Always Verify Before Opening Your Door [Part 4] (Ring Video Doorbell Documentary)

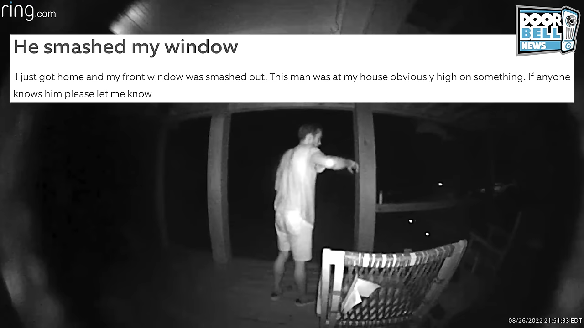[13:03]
Atlanta, Georgia. A woman rings the doorbell at around midnight.
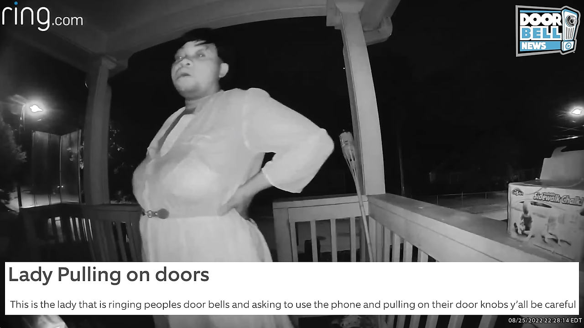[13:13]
She appears to have a goatee.
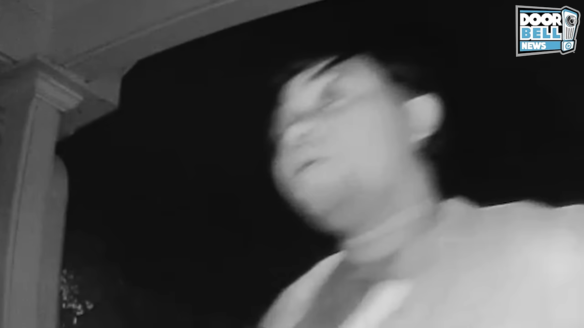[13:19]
I'm not trying to be funny, but she appears to have a goatee.
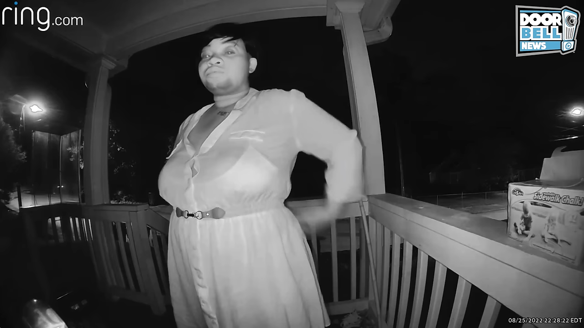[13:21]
Yeah. Can I use your phone?
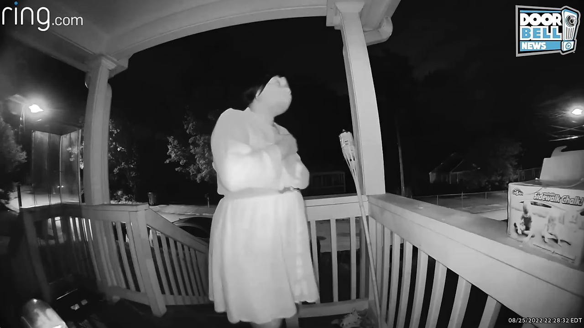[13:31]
Yes. It's very suspicious. Who doesn't have a cell phone in 2022? Is this even a woman?
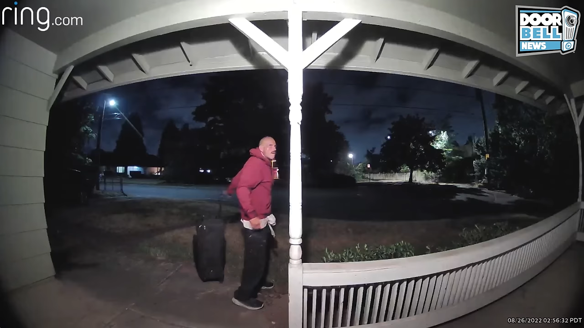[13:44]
Portland, Oregon. This guy just looks so creepy, I just had to show his face. He's trying to open people's doors late night. He has a suitcase and he's ready to rob.
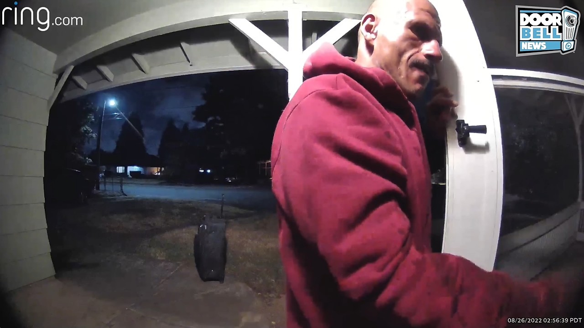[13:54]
Be careful out there and keep your doors locked.
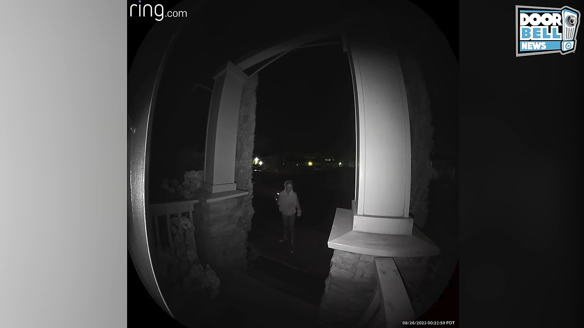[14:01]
Portland, Oregon. Look at this creep.
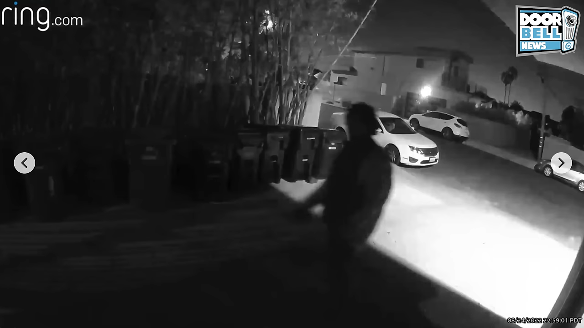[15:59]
Los Angeles, California. This guy comes up and tries to cover the doorbell. I don't know what he's up to, but he's about to get a little taste of justice.
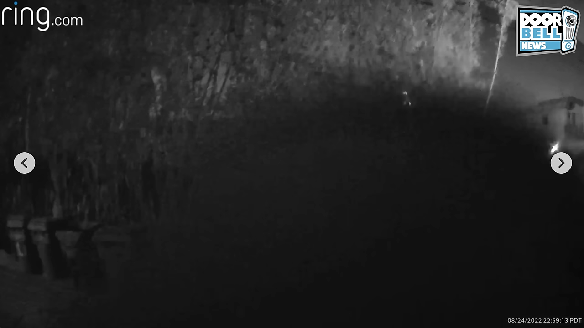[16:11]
Yeah, he definitely looks tweaky.
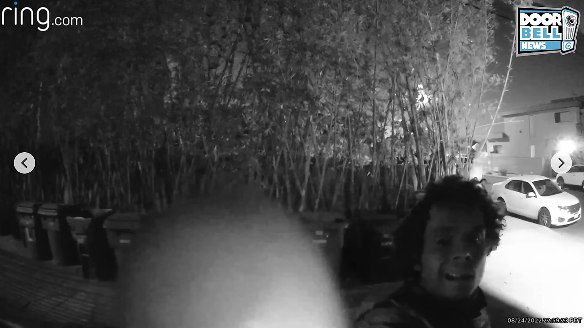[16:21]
A lone police officer approaches him.
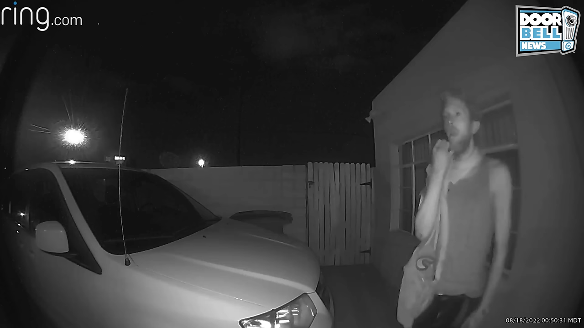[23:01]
Oh yeah, I know that move. I don't know what this guy's up to, but he needs to get lost.
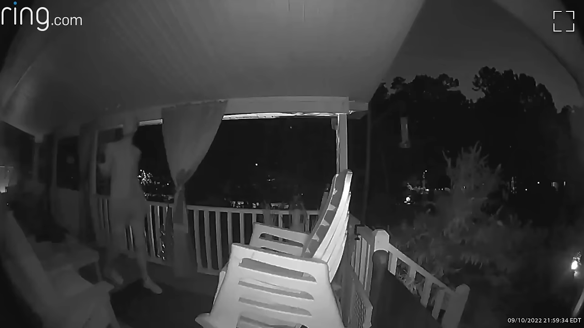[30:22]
Atlanta, Georgia. Check this guy out. I don't know what this guy wants, but he needs to get lost.
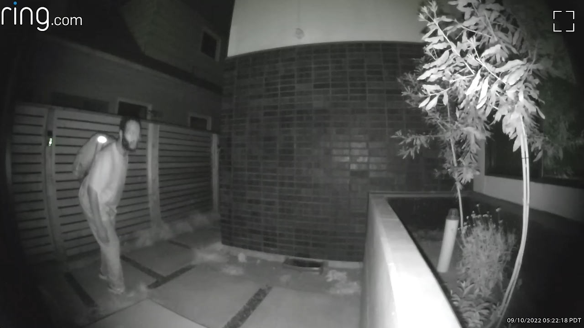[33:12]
Seattle, Washington. Yeah, at nighttime, these creeps are in your backyard, so you better be on the alert. Look at this guy. Get lost!
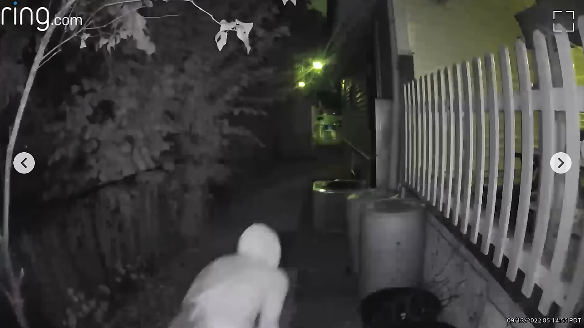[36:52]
Portland, Oregon. Look at this creep in someone's backyard. Be on the alert.
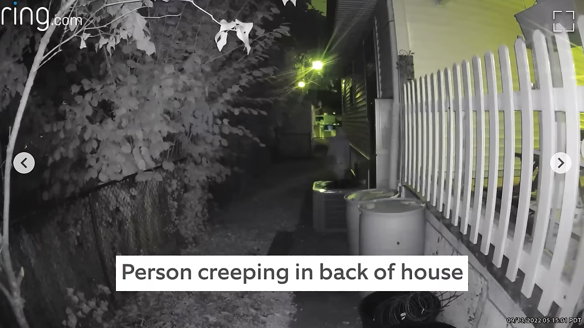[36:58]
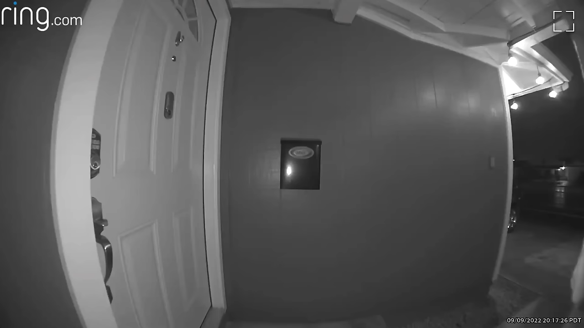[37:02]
San Diego, California. Always make sure those doors are locked before you go to sleep at night. People love wiggling those doorknobs and testing those locks. Yeah, this is the type of stuff that happens at nighttime. So be on the alert. Be safe.
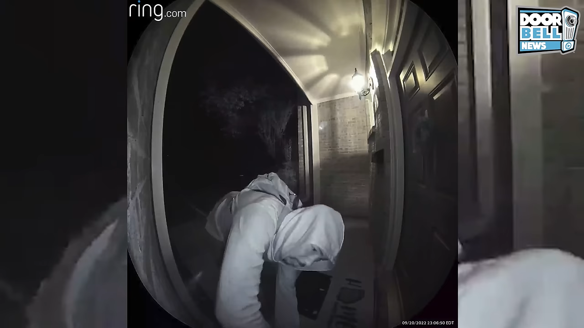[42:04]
This guy's pretty tired, so he decides to take a nap in front of your door. Hey, my porch is no bed, buddy.
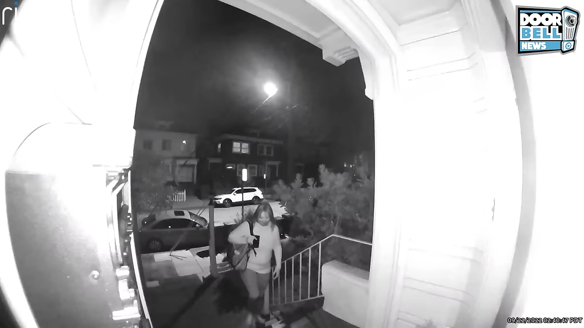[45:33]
Oakland, California. A female Porsche pirate is seen going through somebody's mailbox. She looks like she's in her 50s or 60s.
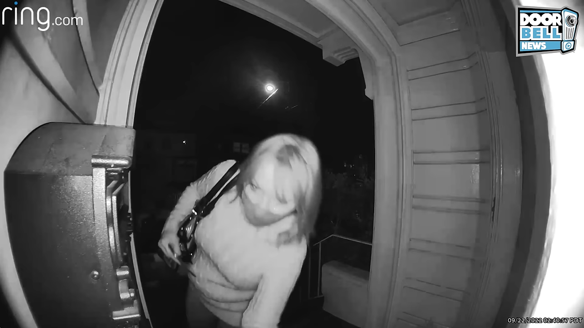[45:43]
Starting to see a lot of older women getting into this identity theft thing. Get lost.